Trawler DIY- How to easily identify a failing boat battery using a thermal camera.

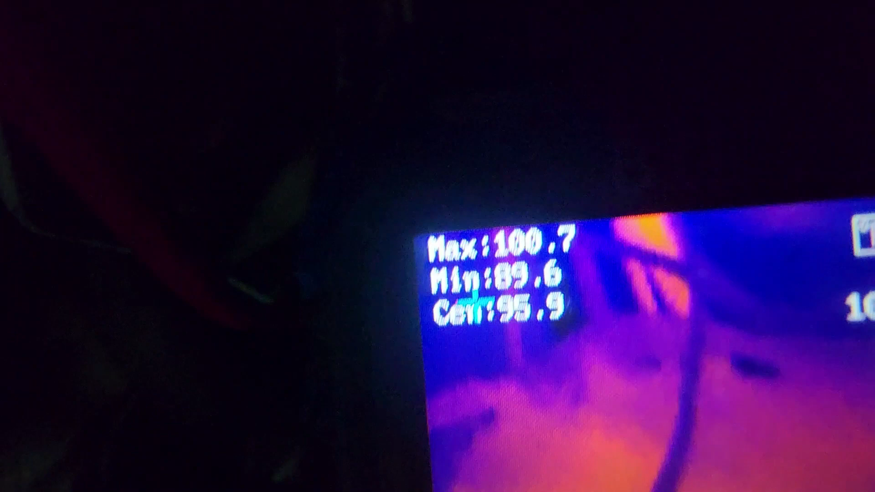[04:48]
and you can see the back battery is more of a uniform let's see here
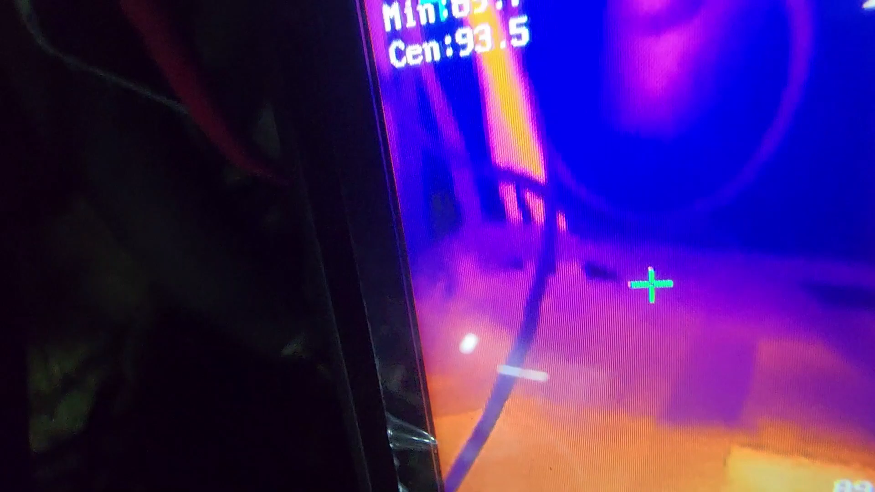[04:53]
the center of the green is the center of the screen so it's about 94
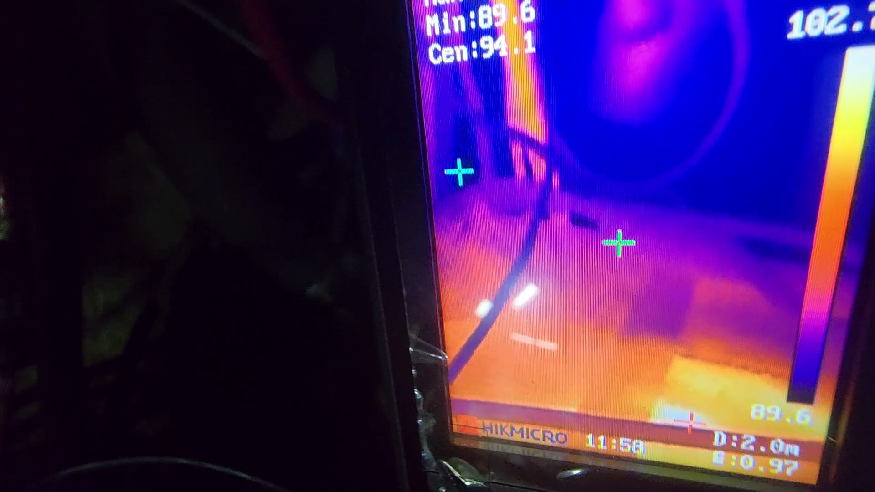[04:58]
on that back battery but almost certainly a little elevated because this battery
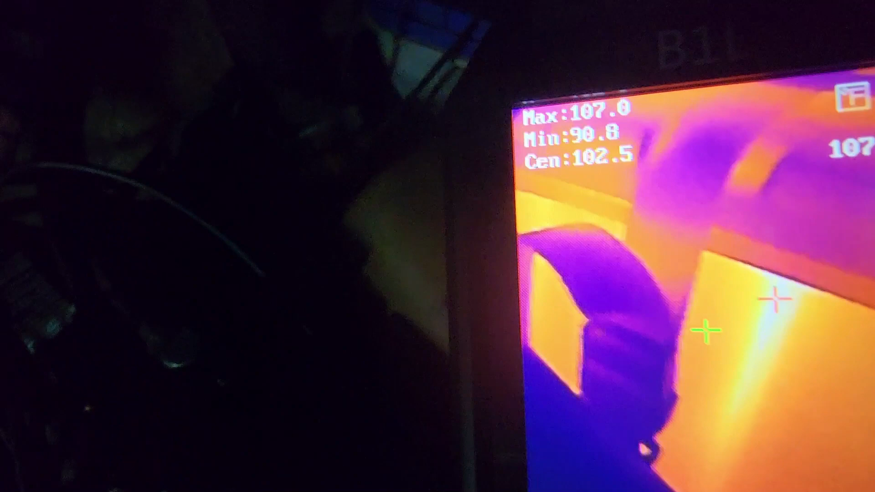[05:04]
is higher now i do have a temp sensor mounted
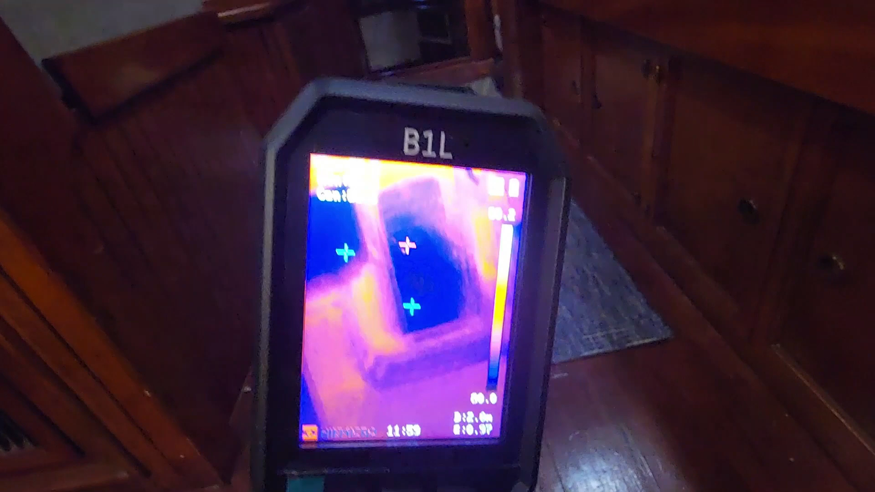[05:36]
it's called the hick micro b1 l got it on uh amazon i don't remember how much it was i think
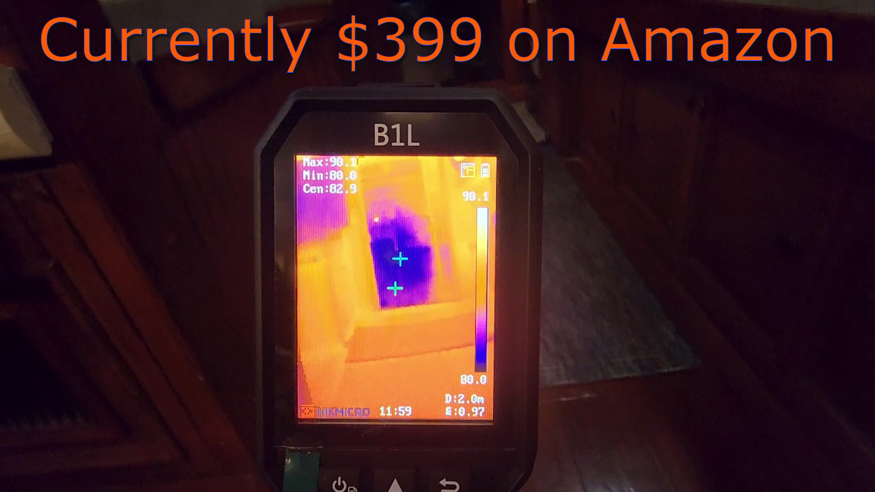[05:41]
it was around 300 bucks but to me it's extremely useful and here's my
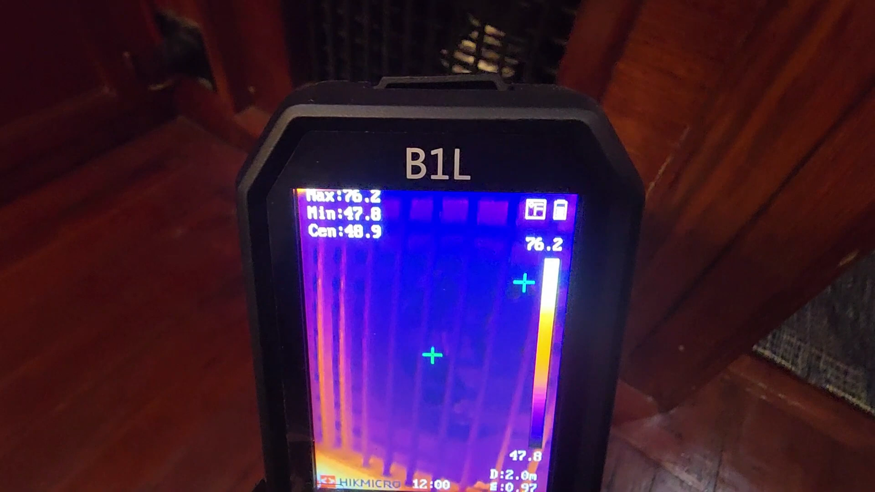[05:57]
47 say kicks butt so that's the marinara unit
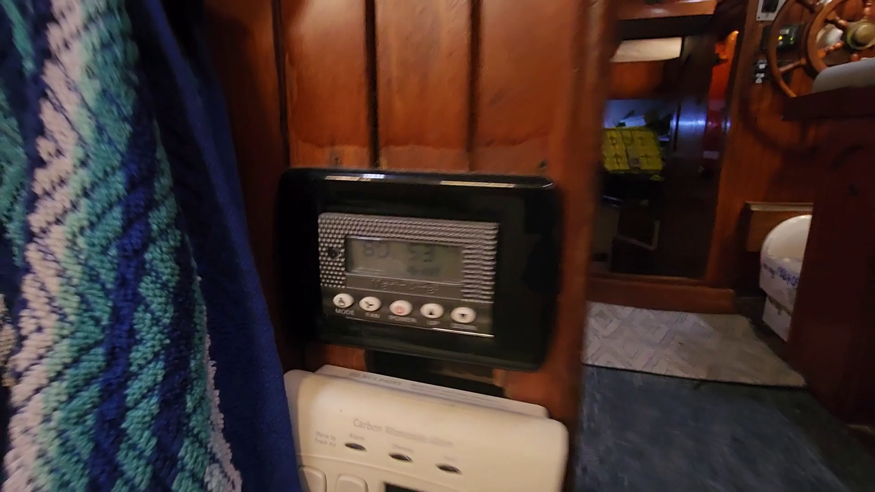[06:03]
boat's a mess let's see here
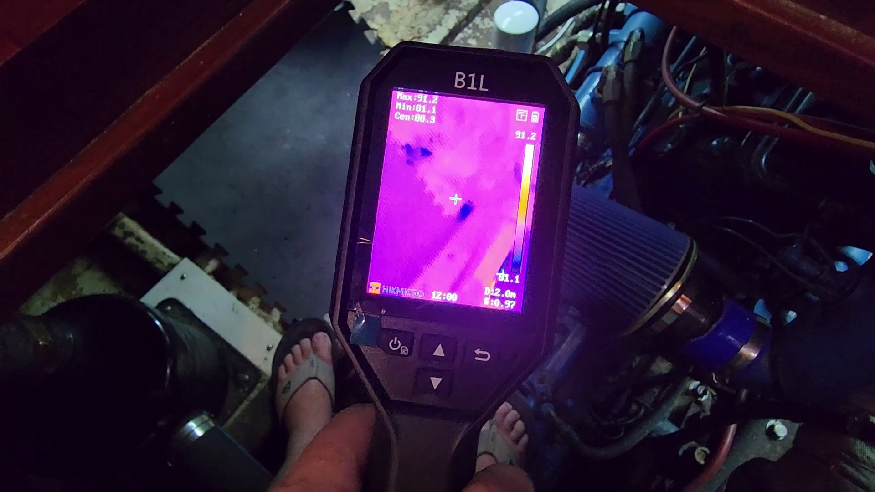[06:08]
look around no other heat sources down there so uh
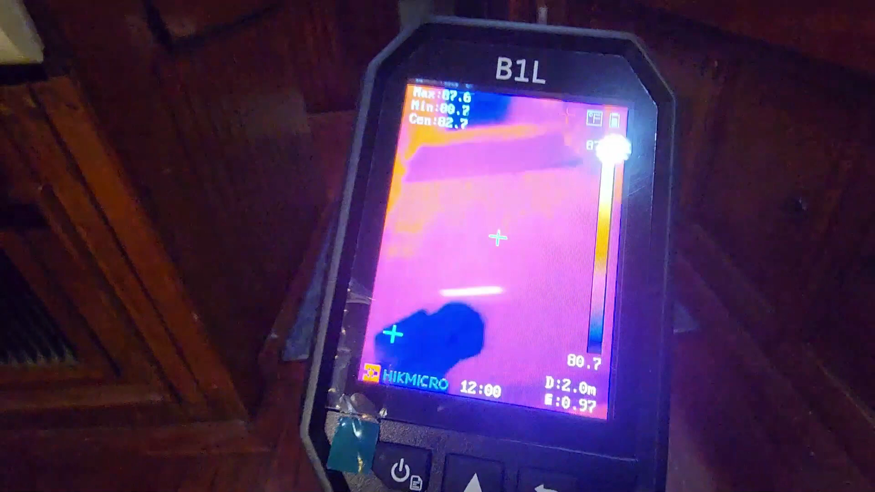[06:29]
for electrical troubleshooting and trying to find uh
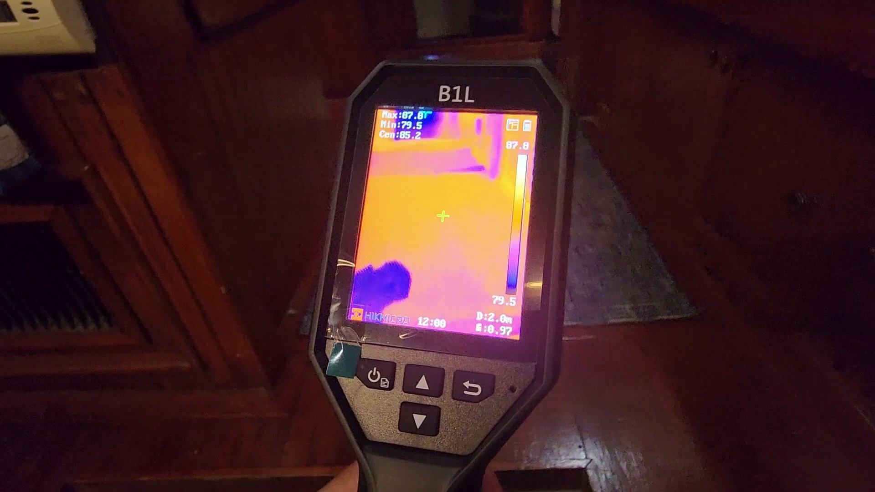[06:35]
high resistance areas in your electrical electrical wires you can just
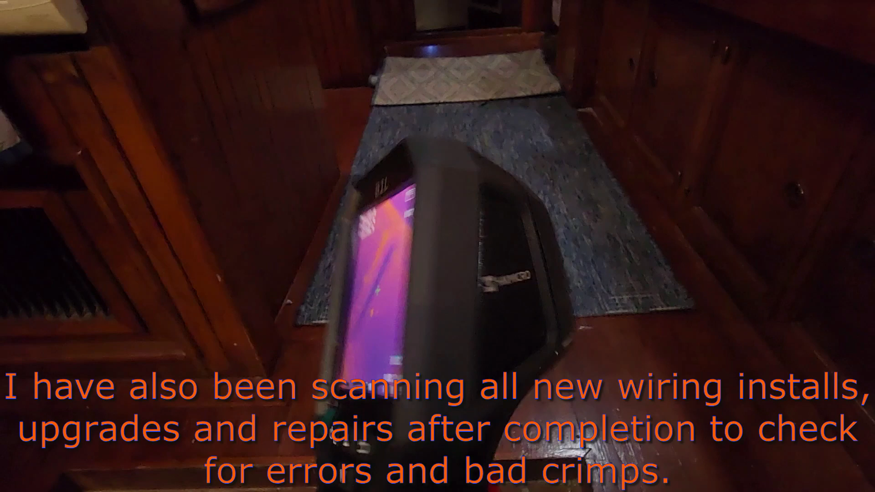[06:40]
kind of look at them and it just will show you which wire is carrying load and if they're excessively hot
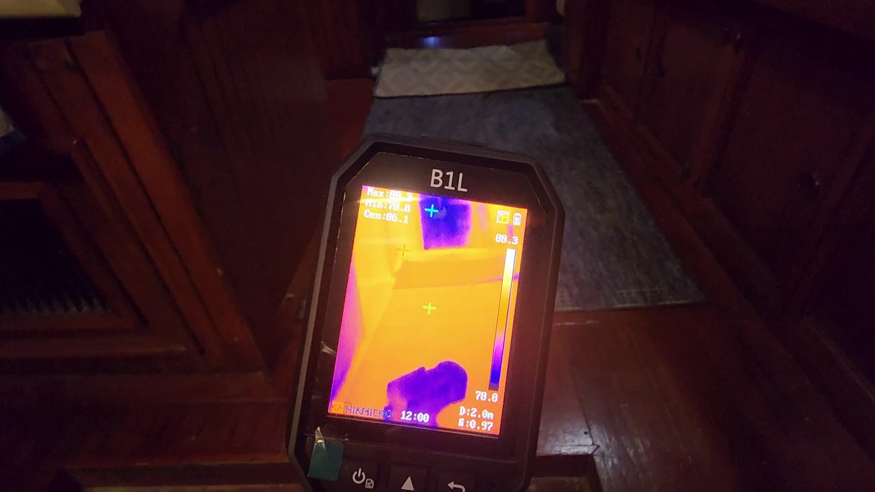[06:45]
and you don't even have to touch it or get near it so i would highly recommend this
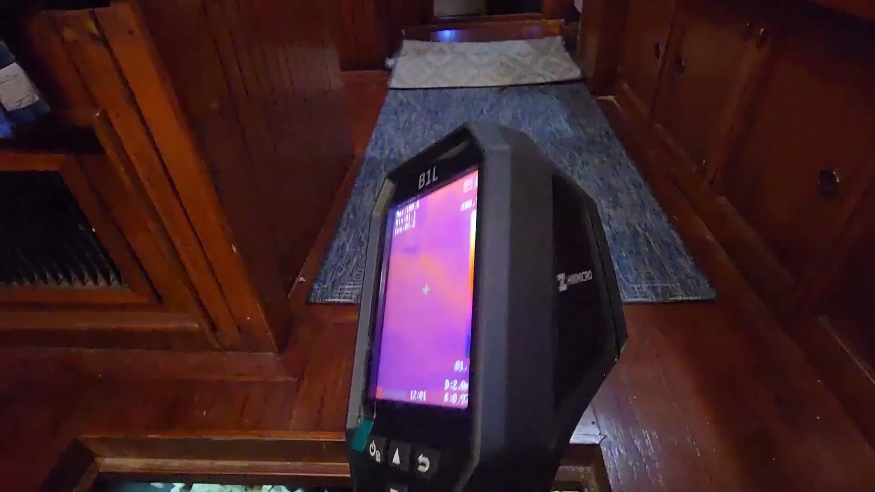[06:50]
uh just pinpointing my battery no problem